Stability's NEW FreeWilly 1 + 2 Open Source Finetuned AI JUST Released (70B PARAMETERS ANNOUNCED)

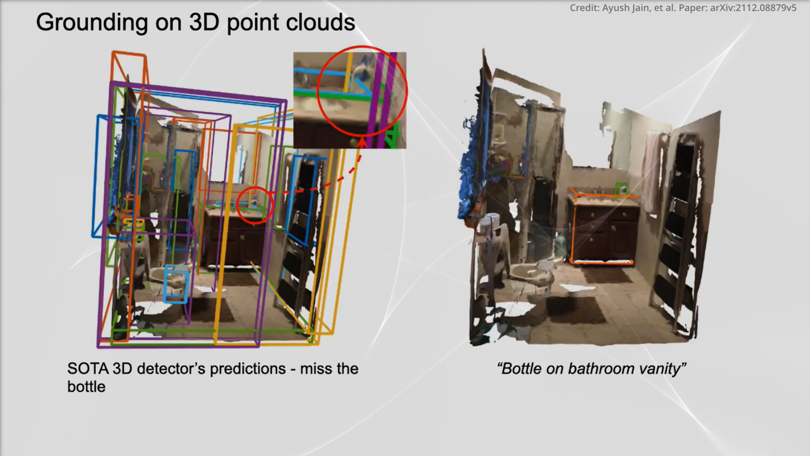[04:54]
This results in the detector potentially overlooking utterances tied to more detailed visual elements,